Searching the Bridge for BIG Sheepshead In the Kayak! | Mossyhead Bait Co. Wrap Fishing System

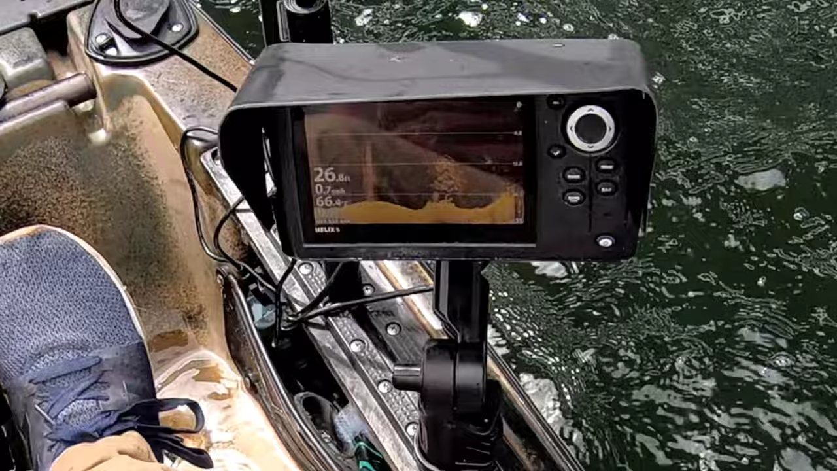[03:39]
at that what is happening below us right now
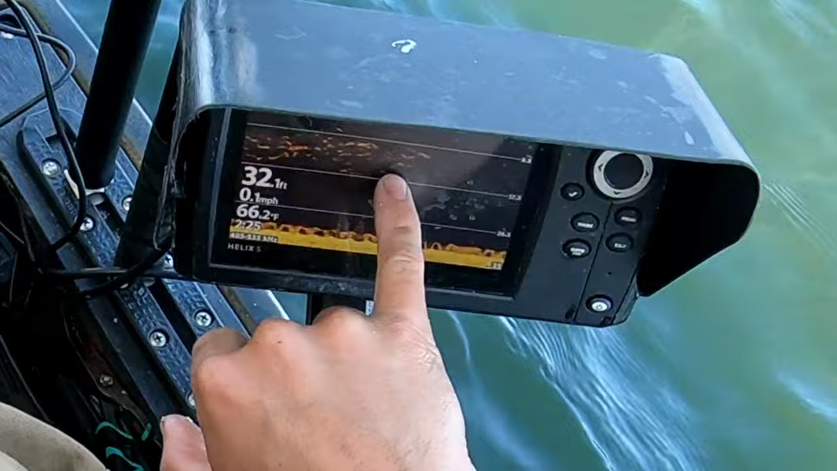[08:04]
On screen: depth 32.1 ft, water 66.2°F, speed 0.1 mph
us right now and hopefully we can continue catching fish on those since we're out of crabs